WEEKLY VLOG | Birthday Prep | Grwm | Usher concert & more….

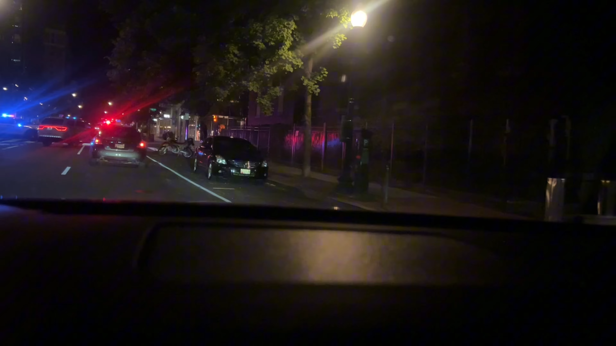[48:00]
and they have the roads like blocked off. So we have to try and get out, even though this is like a one way. So yeah, we are basically just stuck here. The person who got shot was taken to the hospital. But yeah. That you roll on me, hold me, trying to kick it short.